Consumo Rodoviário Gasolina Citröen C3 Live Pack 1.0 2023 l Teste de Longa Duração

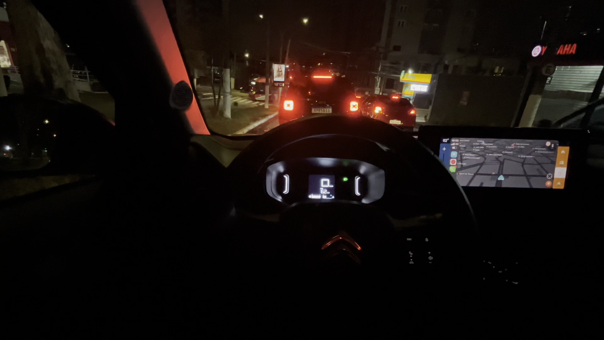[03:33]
E o C3, as médias têm batido basicamente parecidas com o do painel. E quando você faz um teste da forma como nós estamos fazendo aqui, em velocidade constante, né? Em velocidade constante, a chance de, e também por uma quilometragem um pouco maior, a chance de dar errado, de bater, de dar muito diferente na bomba é menor, é bem menor, né? Ó, o consumo tá marcando 6,2 km por litro aqui do último tanque.
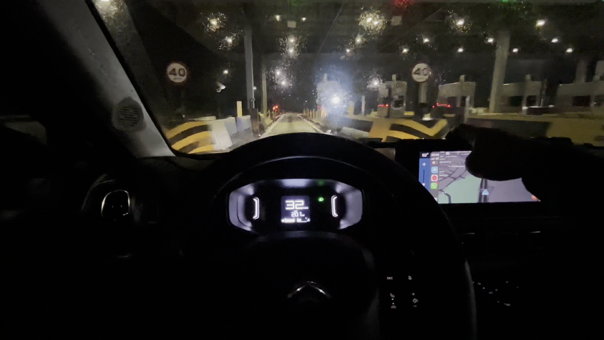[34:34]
Não há barulho nenhum o carro, ó. Silêncio absoluto. Retomando a velocidade devagar. Quartinha. Vamos fazer o suspense do final do teste de sempre. Deixar aqui no odômetro total, 2.691 quilômetros já. Chuvinha deu uma apertada agora no final do teste. Quintinha.